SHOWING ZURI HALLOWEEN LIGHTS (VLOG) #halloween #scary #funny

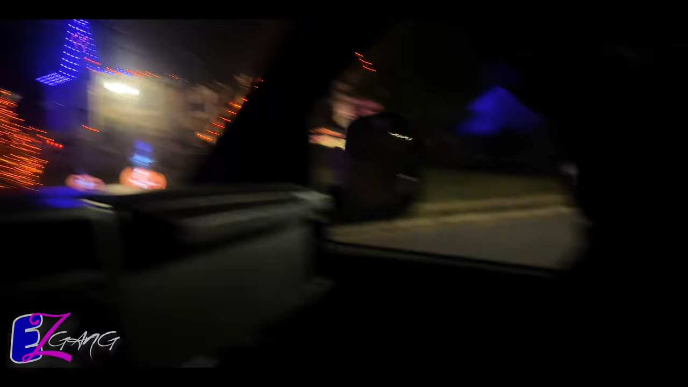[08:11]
Zuri, you see this, Zuri? See? Oh, this is cool. Oh, they got it. Okay, let's go over there. Look, the lights and the light are flashing.